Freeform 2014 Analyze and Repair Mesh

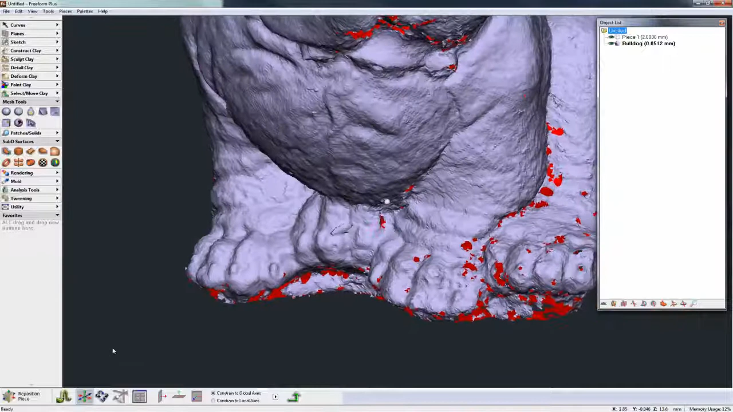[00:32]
and then we don't know if there are any problems apart from the holes right now and a couple of reverse polygons with this with this model
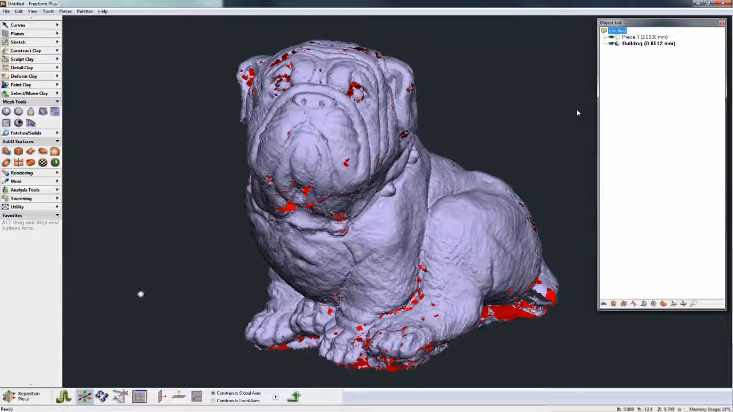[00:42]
if I try to turn this into clay let's see what happens
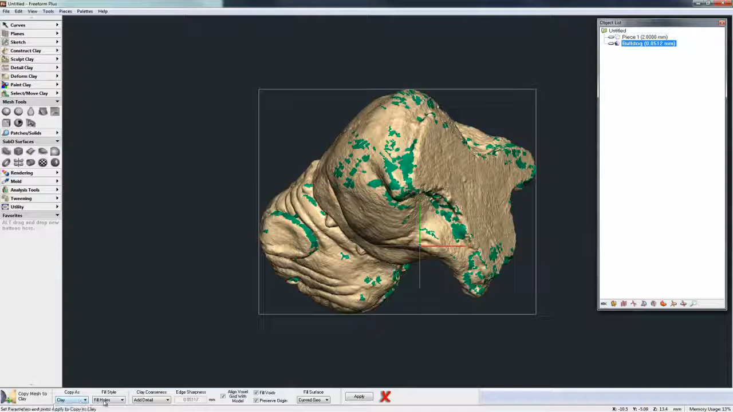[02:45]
fill holes add detail and see how this process is through